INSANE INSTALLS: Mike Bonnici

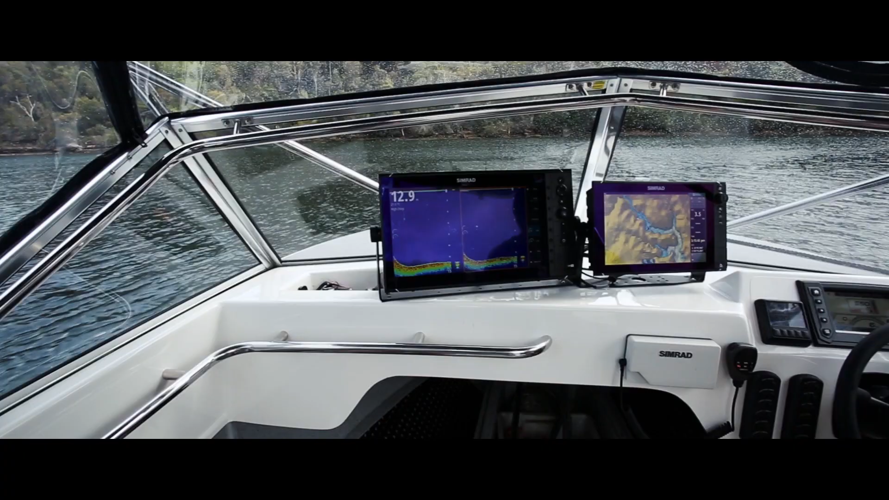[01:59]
So I'm running a pair of Simrad's the NSS Evo 2 in the 12 inch.
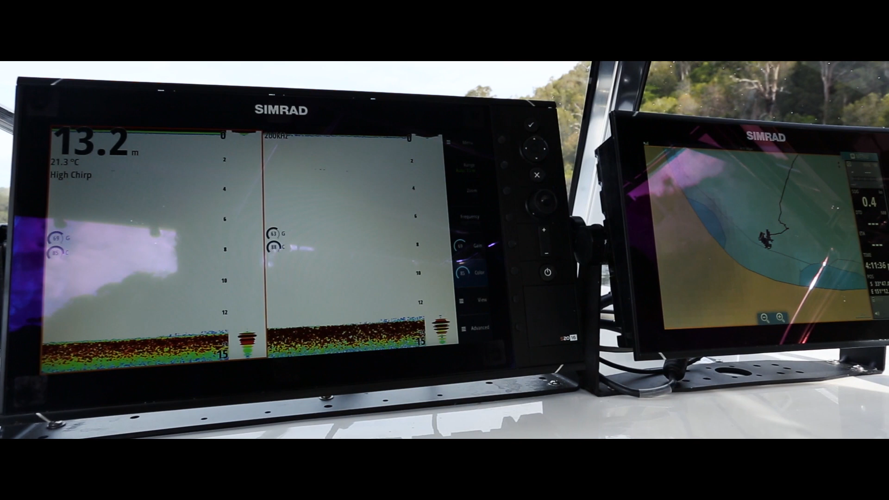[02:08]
On screen: depth 13.2 m, water 21.3°C
I like running a split in the eco in the sounder just to run two different frequencies generally.
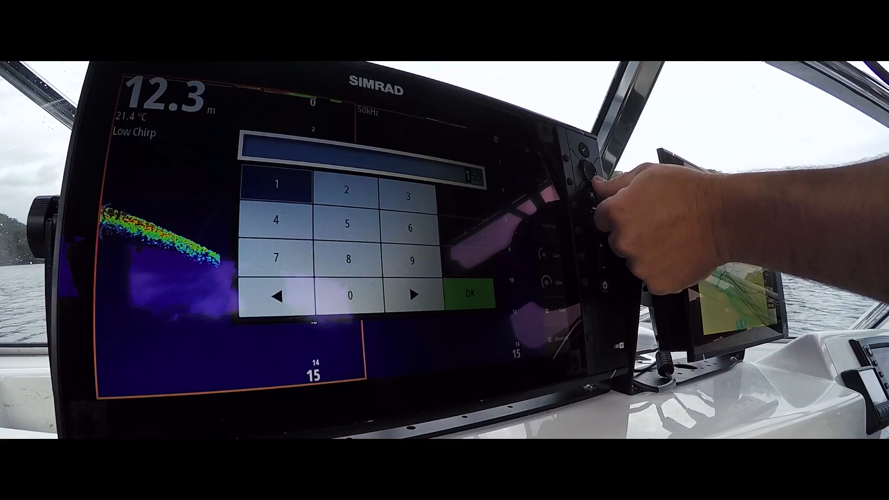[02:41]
On screen: depth 12.3 m, water 21.4°C
I got the screen the screen size to run two clearly it's been good.
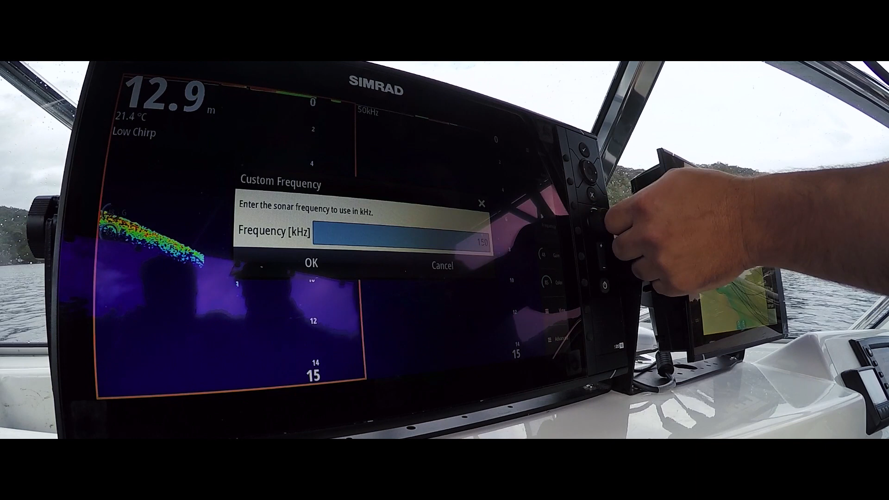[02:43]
On screen: depth 12.9 m, water 21.4°C
The high has definitely got a good arch picks up good its trolling speed.
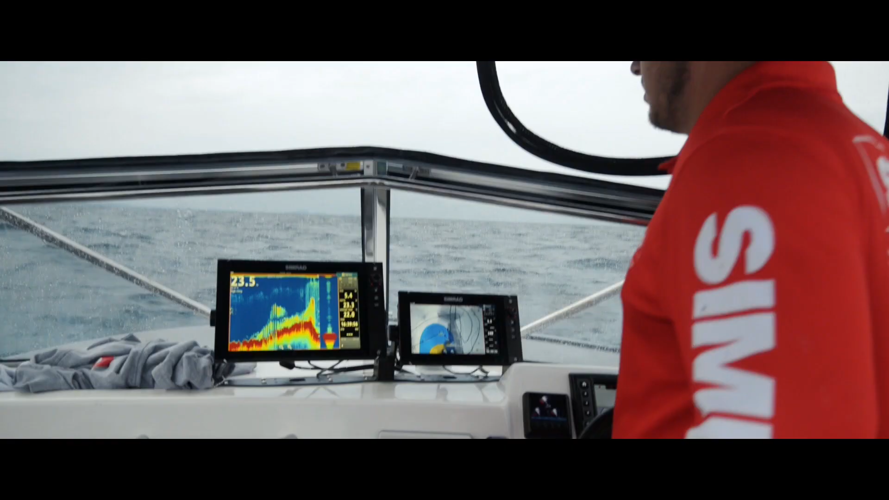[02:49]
Yeah a lot of times when we're trolling we'll mark a fish and sometimes you see them streaking up and then you know you look back in the spread and there's a mile and you go oh how good's that you know you'll be able to see it before it actually comes up.